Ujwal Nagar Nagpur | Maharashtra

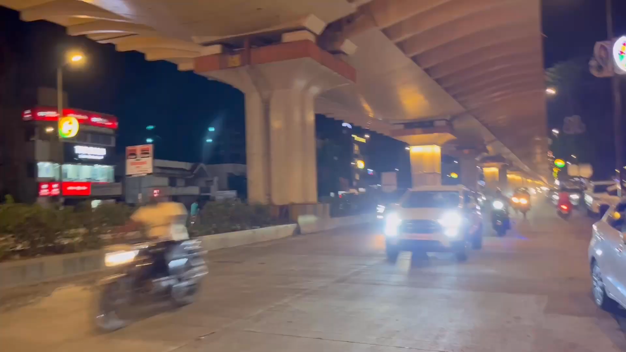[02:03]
उज्जवल नगर है, देख रहे हैं कितना भयंकर भीड़ है, ट्रैफिक ज़्यादा आज।